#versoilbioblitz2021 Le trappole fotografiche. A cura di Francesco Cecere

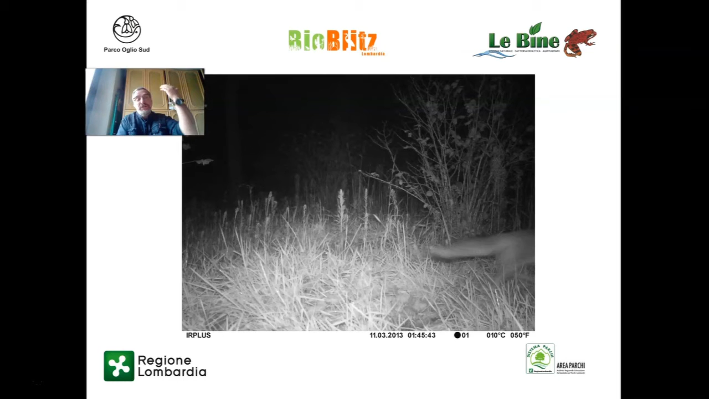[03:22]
Bisogna imparare a leggere i segni sul terreno, fare delle prove, pensare per esempio che quando si posiziona la fototrappola, vedere dove sono, dove è il nord, dove è il sud, perché è meglio che il sole sia alle spalle della fototrappola. E vediamo pure un'altra immagine decisamente brutta. Brutta, ecco, non so se si intravede che con qui sulla destra una lepre che scappa.
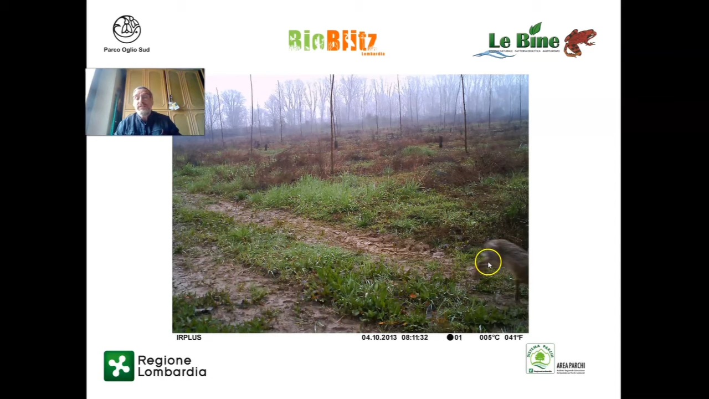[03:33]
Perché qui si vede una lepre che sta andando via, ma è un pezzo tranquillissimo di lepre, ma questa non è un granché come foto.
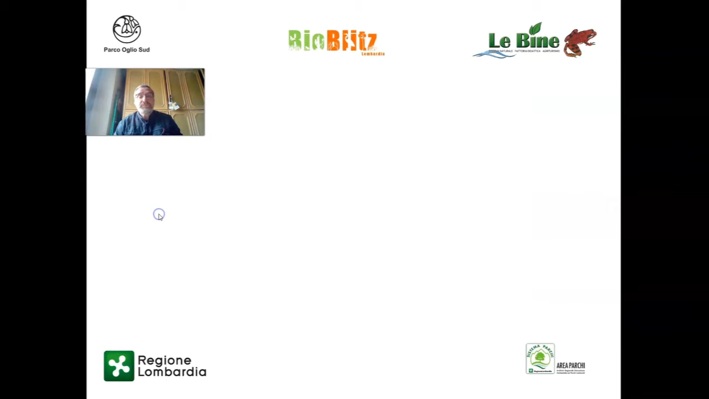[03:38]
Eccolo, anche questo fantasma, ragionevolmente, è un'altra volpe,
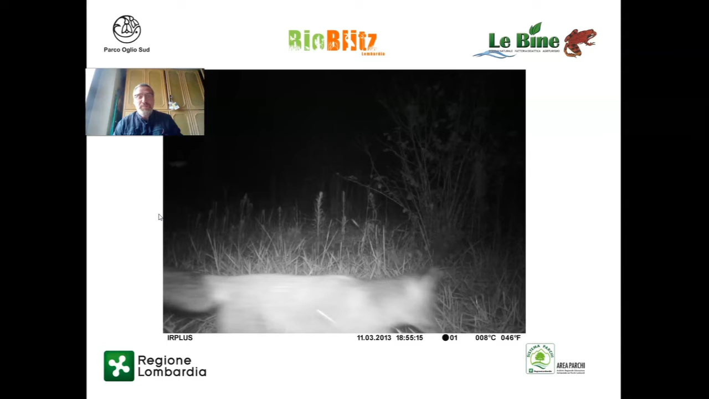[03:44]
ma è una foto che insomma, veramente non dice nulla, non dice proprio nulla. Ecco, col tempo magari poi pian piano invece si arriva a delle immagini come questa, come questi due caprioli,
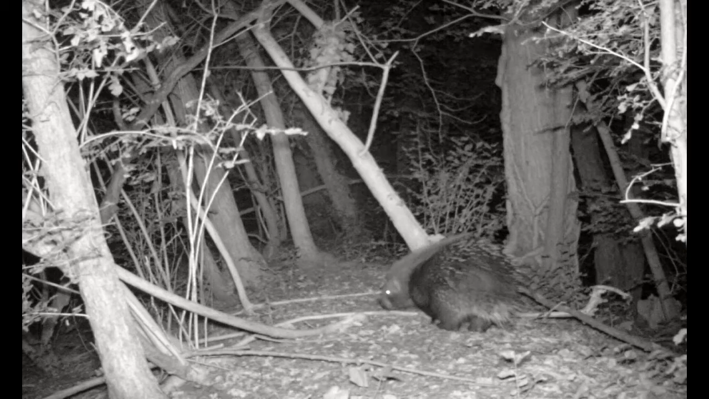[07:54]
In questo caso le trappole fotografiche sono state veramente importanti per simulare la presenza di questo animale.